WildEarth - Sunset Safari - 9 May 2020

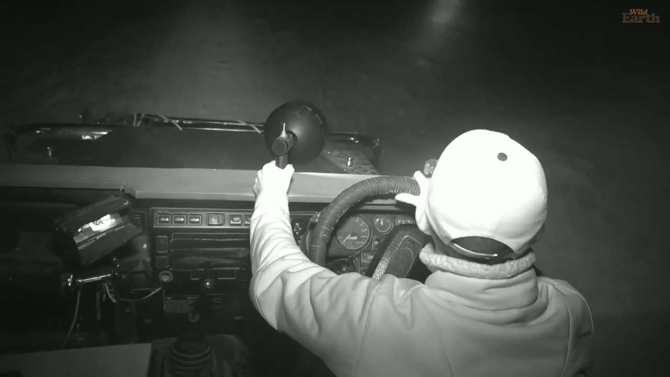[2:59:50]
And for me, it's massively reminiscent of my first year at Ngala, and all my time actually in the Lowveld. I remember it so distinctly from those first few months of taking game drives. There was also a huge one that lived outside the room where I lived at Londolozi, and so the smell is full of happy memories.
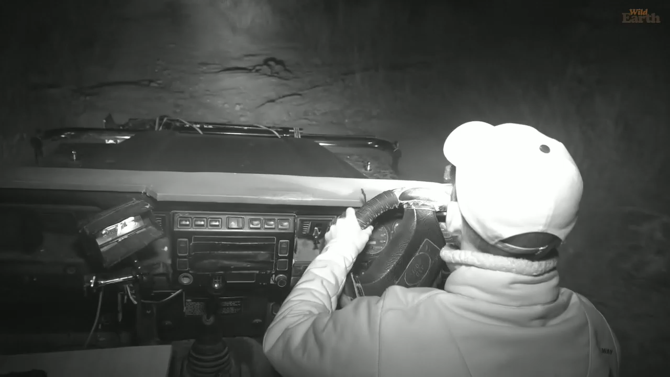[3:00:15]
Let's see if there's anything going on over here at the waterhole. Now my spotlight's stuck. It's okay, it isn't. It's amazing, you cannot see anything with the spotlight over the water. Let's stop and have a listen.